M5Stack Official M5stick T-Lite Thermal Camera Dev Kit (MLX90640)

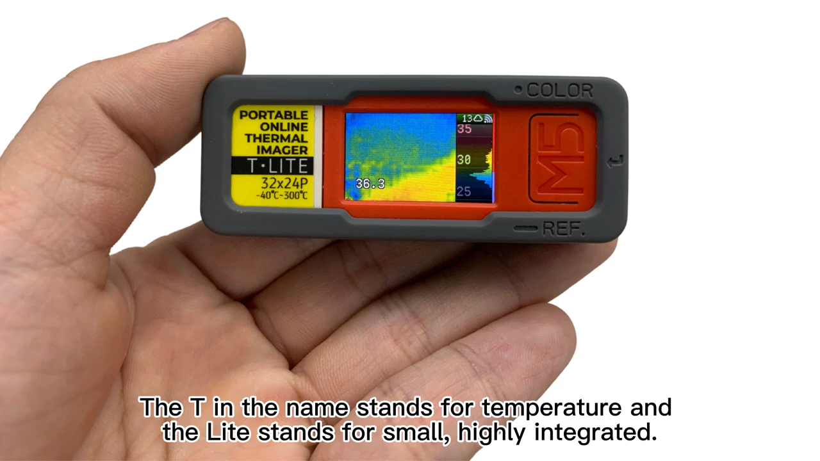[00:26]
The T in the name stands for temperature, and the light stands for small, highly integrated.
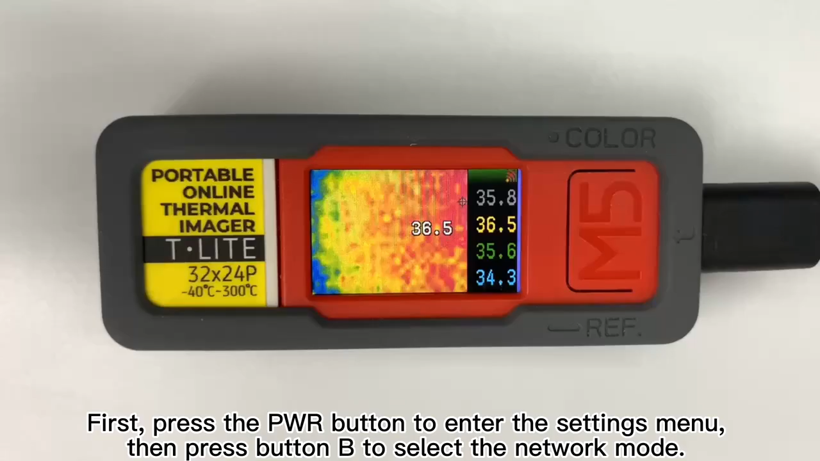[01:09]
First, press the PWR button to enter settings menu.
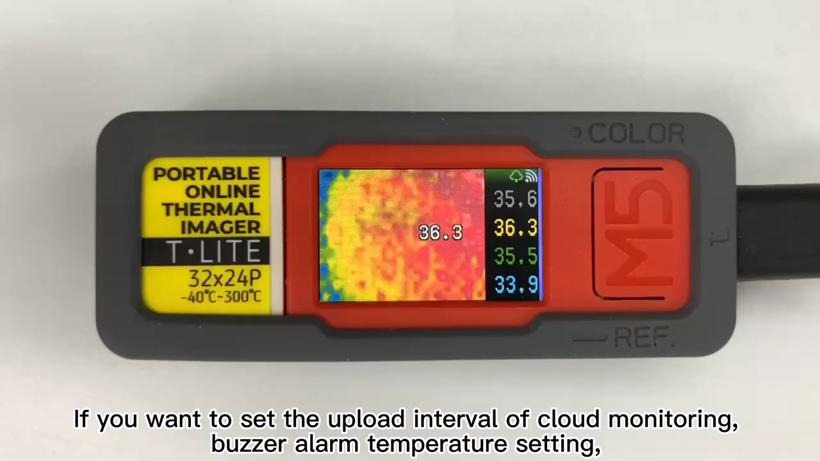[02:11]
If you want to set the upload interval of cloud monitoring, buzzer alarm temperature setting, parameter settings such as sensor resolution,
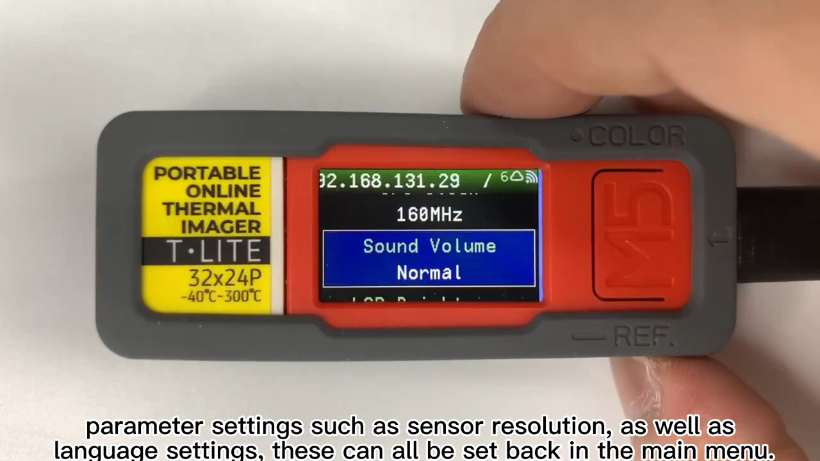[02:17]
as well as language settings, these can all be set back in the main menu.
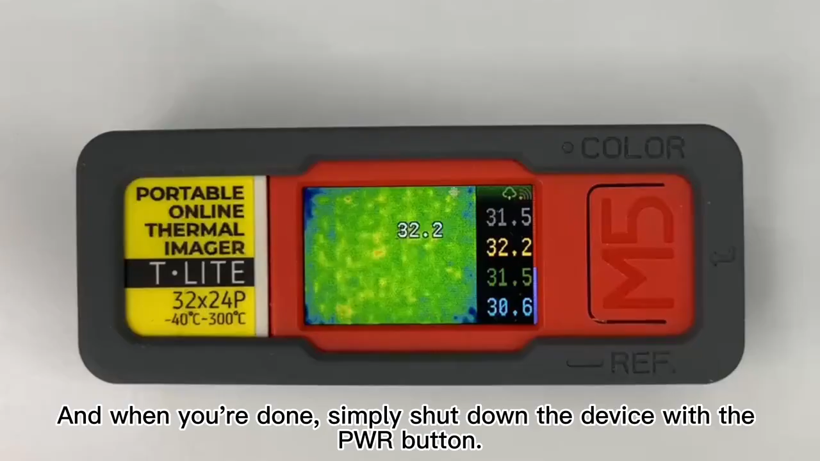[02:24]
And when you're done, simply shut down the device with the PWR button.